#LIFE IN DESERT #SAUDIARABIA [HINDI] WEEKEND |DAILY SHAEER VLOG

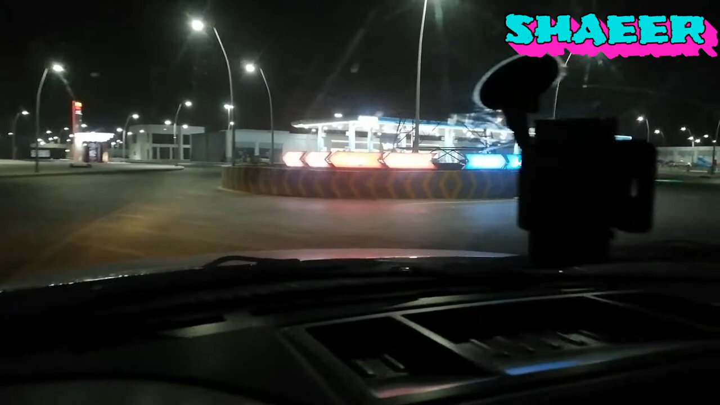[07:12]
तो ये आ गए हैं हम अलदरीस पेट्रोल पंप पे।
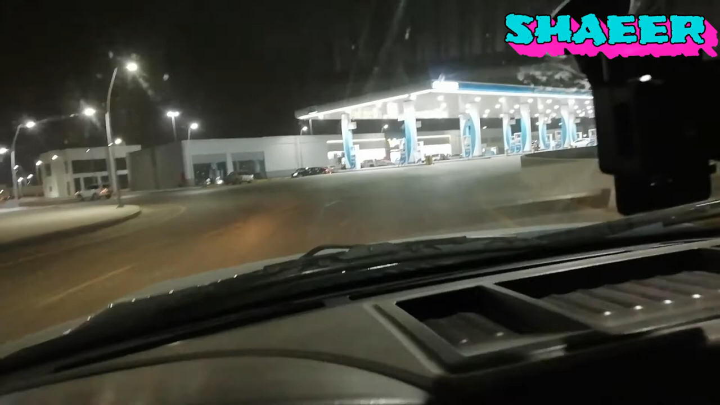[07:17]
तो यहाँ पर मार्केट भी है, बड़ी वाली मार्केट, तो यहाँ से पानी भी ले लेंगे। वो साइड मार्केट है,